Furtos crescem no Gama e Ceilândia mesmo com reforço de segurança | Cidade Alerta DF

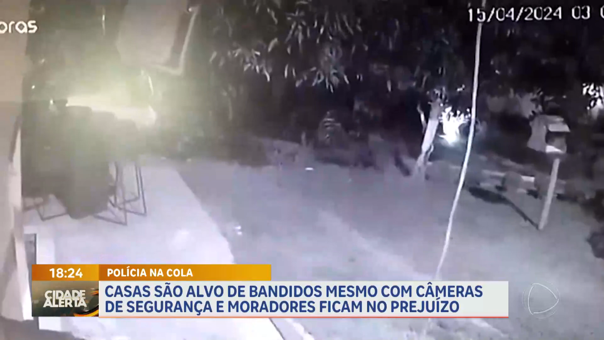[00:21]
A invasão do suspeito foi flagrada pelas câmeras de segurança da casa. Pelas imagens, é possível ver nitidamente toda a ação. O homem chega a escalar o muro para acessar a residência. O furto teria acontecido na madrugada do último dia 15, num setor de chácaras em Ceilândia.